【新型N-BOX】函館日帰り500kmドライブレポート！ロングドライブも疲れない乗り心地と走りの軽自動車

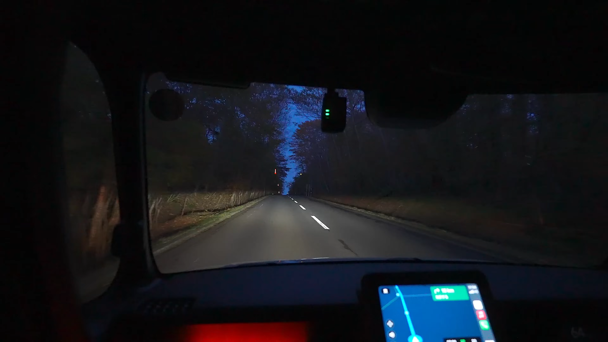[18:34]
街灯のある街中までまだあと15キロから20キロぐらいあるんですが日もほぼ完全に落ち真っ暗になってしまいましたこれ今ハイビームだねオートハイビームついているので勝手にハイビームには切り替わります今ロービームなんですが明るいですね結構ロービームでも全体に照らしてくれて明るいので見やすいですしハイビームになるとめちゃくちゃ明るいです